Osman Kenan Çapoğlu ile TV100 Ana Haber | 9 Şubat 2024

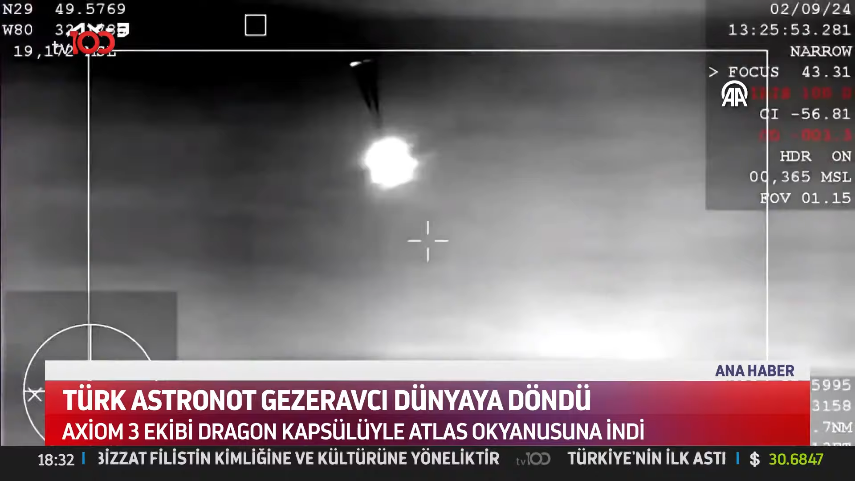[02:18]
And there you could see the drogue parachutes have deployed. İniş sırasında önce yavaşlatan ilk paraşütler açıldı. Otomatik pilot devreye sokuldu.